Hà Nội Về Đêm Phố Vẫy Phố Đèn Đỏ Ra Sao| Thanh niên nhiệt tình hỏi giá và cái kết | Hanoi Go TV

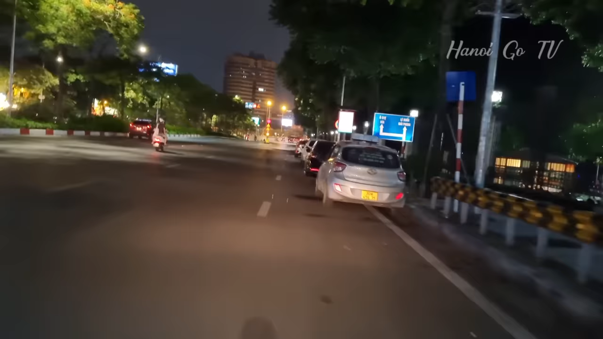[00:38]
Thật sự ra thì Ở Hà Nội thì Những con phố mà kiểu như là Phố đen đỏ vẫy Của Đây Đây là khu vực là Biết là công viên thống nhất Chuẩn bị ra chỗ đường Lê Duẩn Thì hôm nay Trên con đường này thì Mình về cũng hơi khám gọn Trong cái lúc tầm này là Là 9 giờ đêm 9 giờ tối rồi Bắt đầu vào những thời điểm gọi là
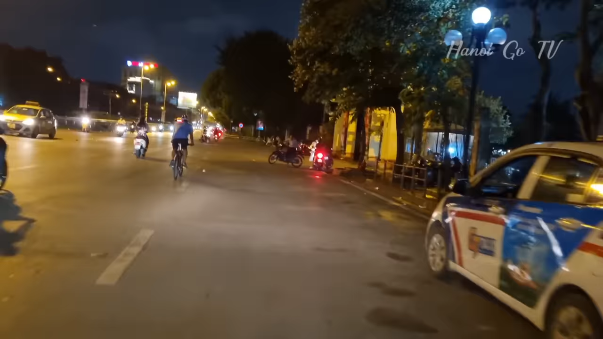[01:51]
Đội Đội ấy là hơi núp núp ở phía trong Nên mà Đi bên ngoài hơi khó nhìn Đây là cổng công viên thống nhất Đường Lê Duẩn
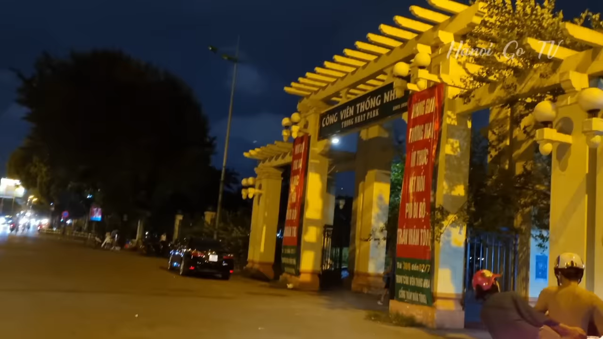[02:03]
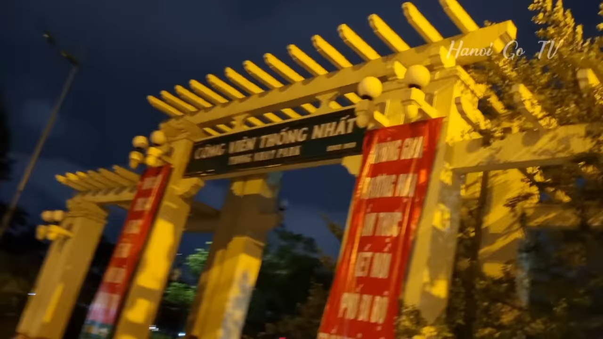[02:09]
Với sự nhiệt tình của anh em Gọi là để lại nhiều bình luận hỏi Thì mình cũng hôm nay review cho mọi người nhiệt tình luôn nhé Đây Mình sẽ đi
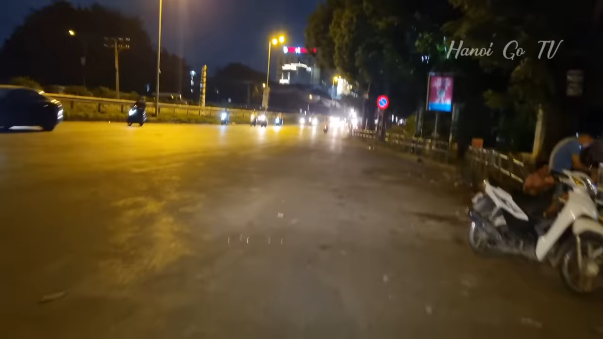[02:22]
Dọc đường 2 điểm Mình thấy Hằng ngày đi qua là thá là nhiều Đó Đoạn Đoạn này Thì bây giờ Cũng không nhiều nữa Đây bên này phải Các bạn thấy là Một đôi đang Đó Đấy Cũng Nhưng mà đây Thật sự Khu vực này là Rất nhiều Hơi già rồi Toàn U 50 60 40 trở lên
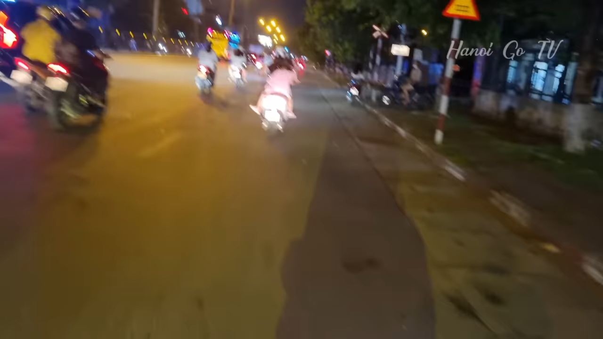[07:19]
Tiếp tục tiếp theo các bạn nhé, khu vực này rất nhiều bạn trẻ, dáng đẹp nhé, toàn xe xịn, toàn xe gà của SH có hết Đây, chỗ này cũng khá là đông các bạn, gần là u trẻ đấy, trung trung, u trẻ xuống trở xuống có
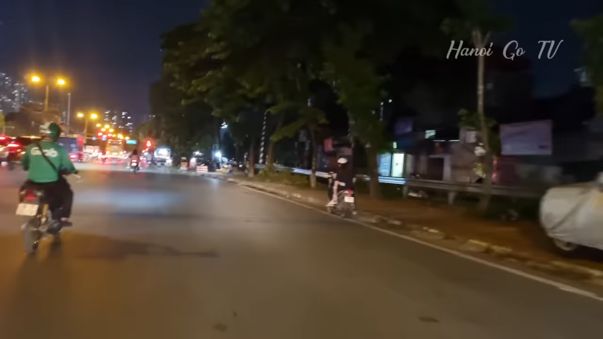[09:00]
Tuy nhiên mình cũng phải hơi tín hiệu một chút Có cái trị U60 và U45 Về dưới này thì khả năng là đoạn này là hết rồi mọi người ạ Chủ yếu tập trung ở cái đoạn nhiều nhất là đầu phố Đại Tư Anh em nào mà có nhu cầu thì qua đó nhé